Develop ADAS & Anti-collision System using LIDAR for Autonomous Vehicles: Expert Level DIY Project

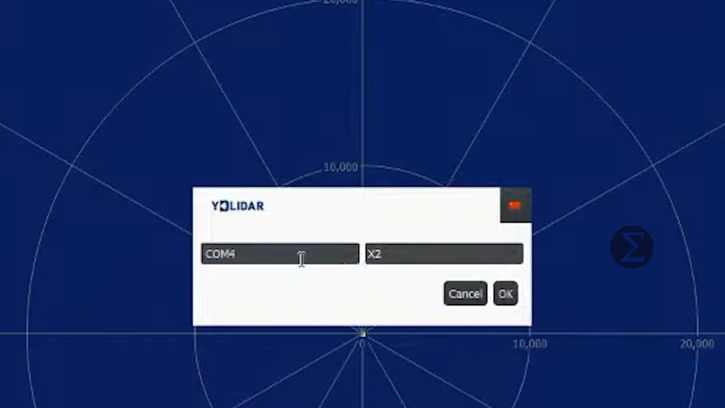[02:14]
your comp port to which you have connected your lidar and select the version from